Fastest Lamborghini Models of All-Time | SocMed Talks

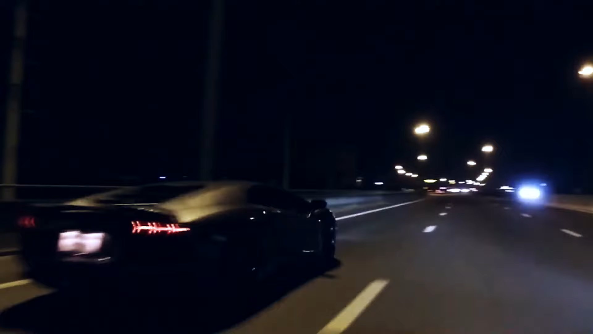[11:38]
you might have originally seen this lambo during the geneva international motor show in 2011